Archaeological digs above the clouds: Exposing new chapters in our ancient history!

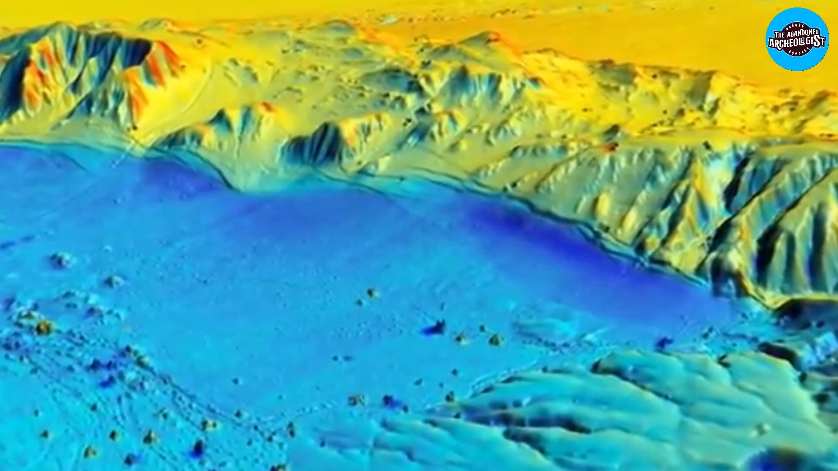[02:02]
This technology involves sending pulses of light from a transmitter mounted to a helicopter skid and recording the time it takes for the pulses to return to a sensor.